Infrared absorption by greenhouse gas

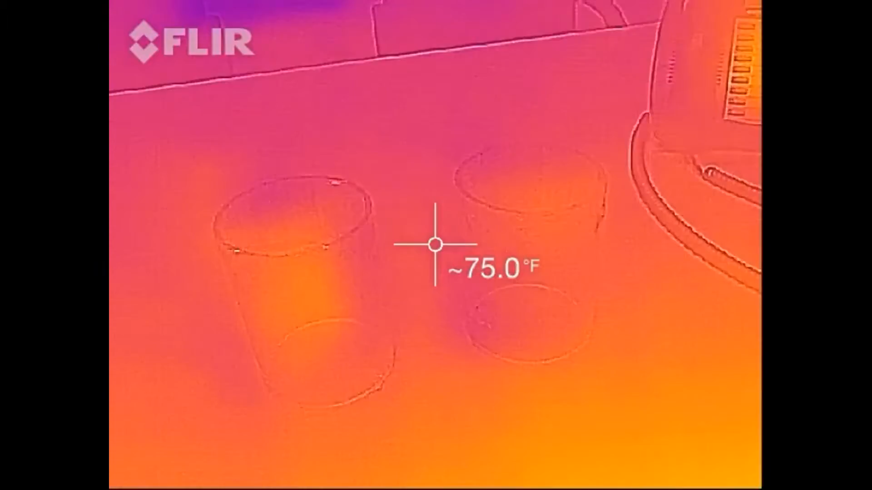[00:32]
On screen: spot 75.0°F
as you can see the heat from my hand and putting my
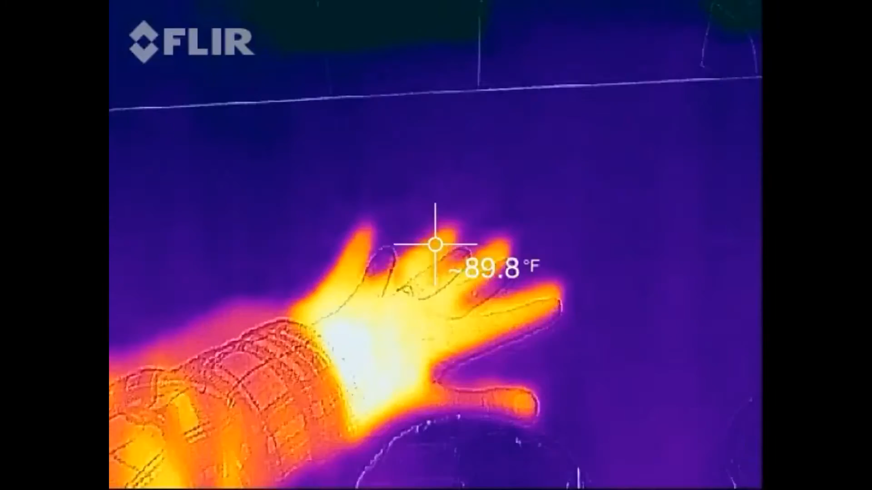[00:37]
On screen: spot 89.8°F
hand on the table you can see that it leaves a heat imprint and